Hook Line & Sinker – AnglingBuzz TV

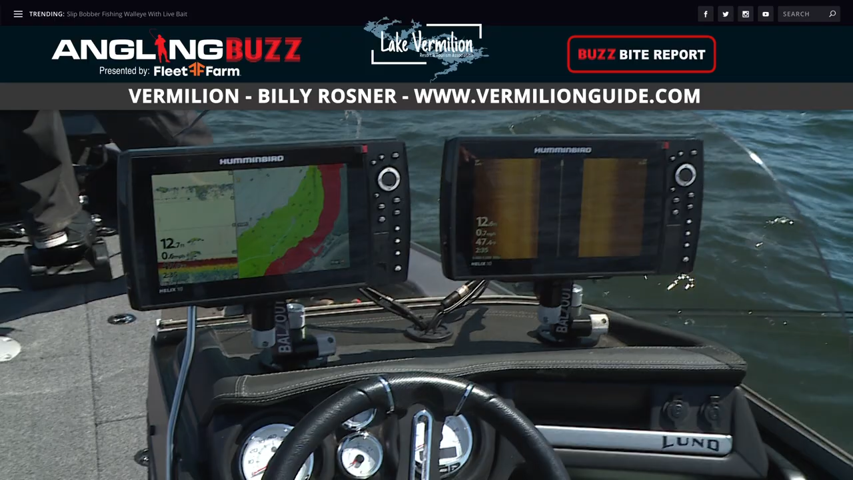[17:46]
I might run sight imaging. In areas, find where those transitions are, you know, like rock, rubble, to sand or mud.
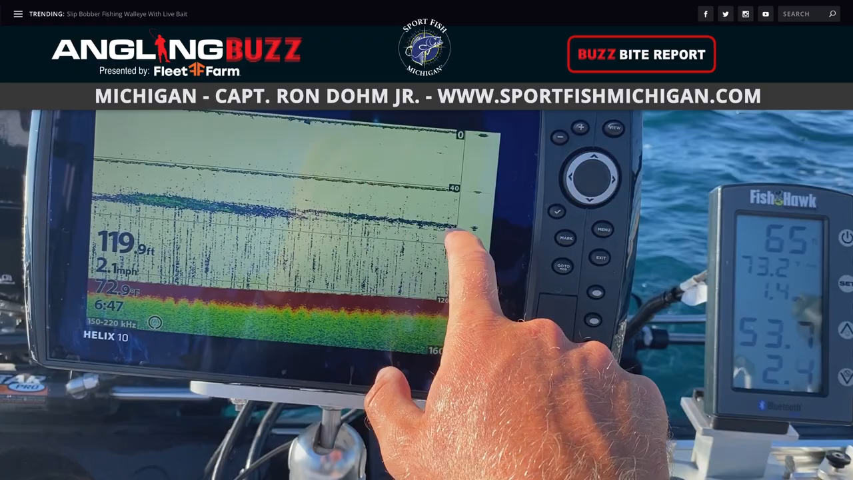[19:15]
On screen: depth 119.9 ft, water 72.9°F, speed 2.1 mph
You can see just below it my lower cannonball. Just above it, my upper cannonball. And you can see my speed and temp down there. My cannonball is down 66 feet. We're going, you know, we're in 51 degree water. We're going about 2-3 right now. The big thing that I've noticed this evening in the last few days is there's pockets of current and warmer water mixed in here.